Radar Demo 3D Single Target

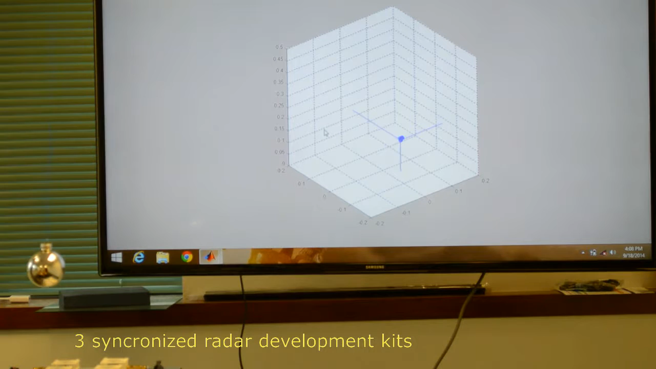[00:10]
And allows us to track a target to pendulum motion across the x-axis, pendulum across the y-axis